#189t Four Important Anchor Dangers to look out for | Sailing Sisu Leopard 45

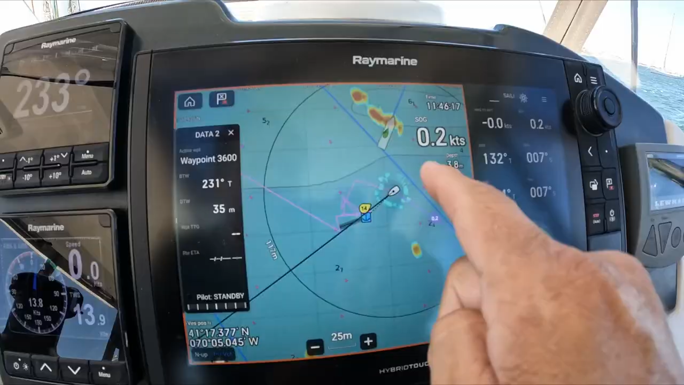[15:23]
so we swing now according to the wind you can see the wind is now more or less coming from the front
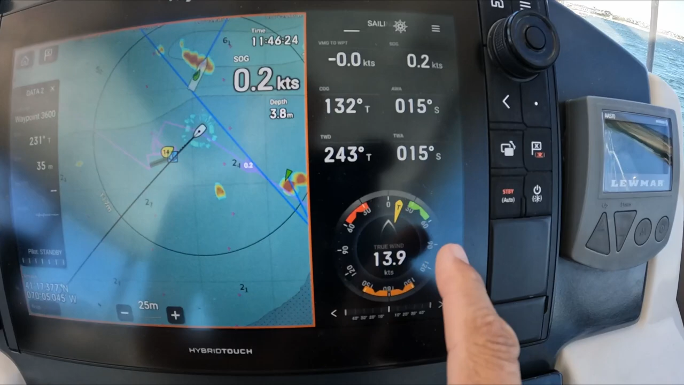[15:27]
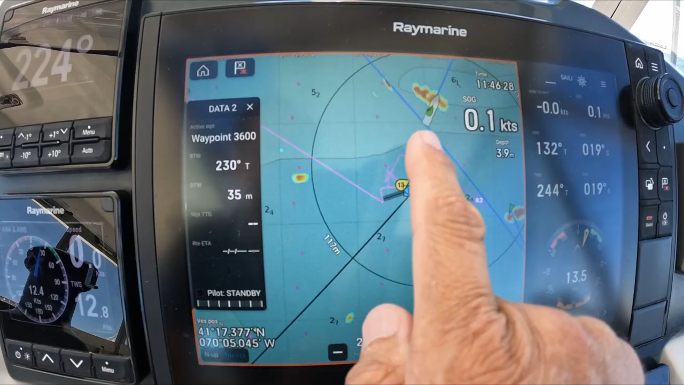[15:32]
and that boat you can see it's right opposite than us